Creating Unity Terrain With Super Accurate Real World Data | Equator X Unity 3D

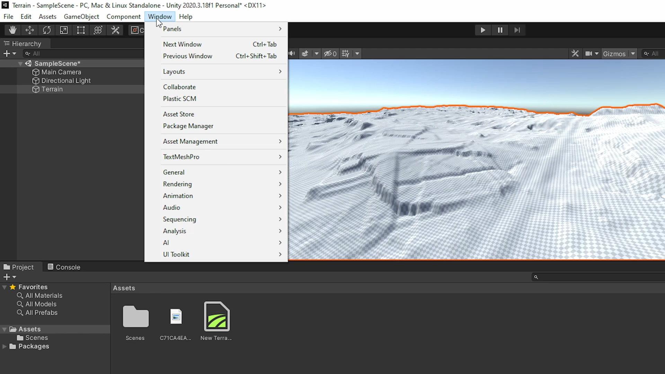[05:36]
here to window and you'll go to your package package manager once